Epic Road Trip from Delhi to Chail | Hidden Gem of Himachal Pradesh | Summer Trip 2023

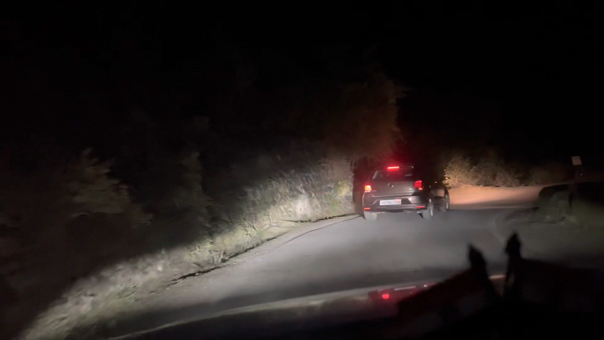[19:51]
में पहुझ जाएं तो ज्यादा बेस्ट है बट वह हो नहीं पाया तो अभी क्या है कि अभी हम लोग आराम अराम से चल रहे है यह भी से 20 क्लो मीटर कवर करने में हमें लग
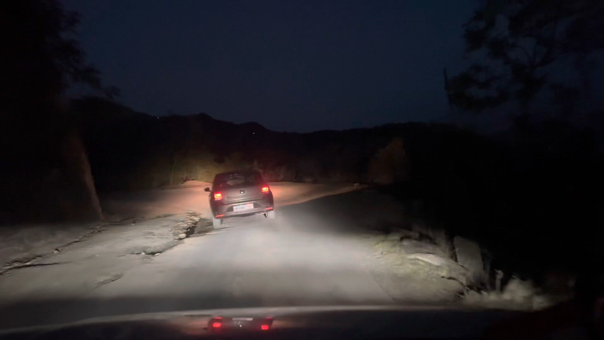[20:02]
जाएंगे मतलब चालिस-प्राइस मिनट लग जाएंगे तो हम लोग अभी तो बस यही है कि अपने मीमार अस्रे है वही हम लोग जाएंगे भाइव
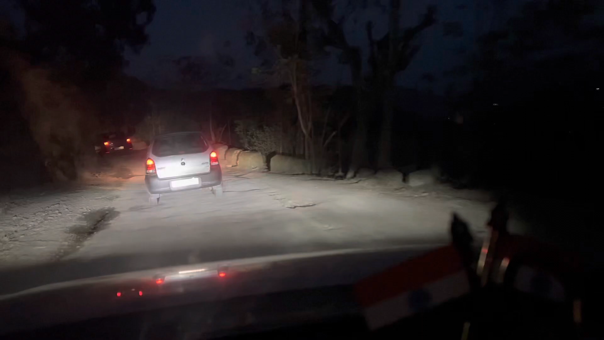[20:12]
पहाड़ों पर रहा है लोकल जो उता है न गाड़ी वारे इनको एक मिनिट यहां मतलब कभी-कभी आते हैं इन रोड पे अब इनको पूरी प्रेक्टिस है
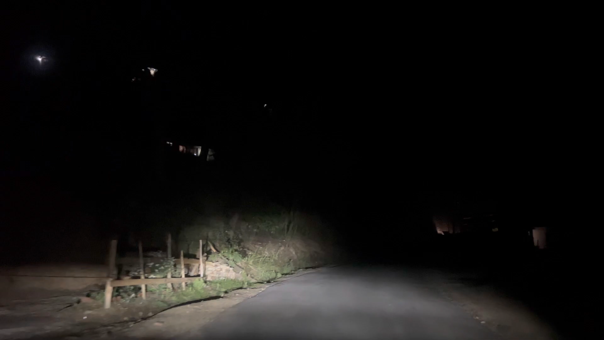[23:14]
आप यह मान सकते हो कि सीटी से भार ही है यह बट काफी सही है मतलब मैं आपको कल मॉर्निंग में दिखाऊंगा कि अभी तो खर नाइट है तो कुछ नही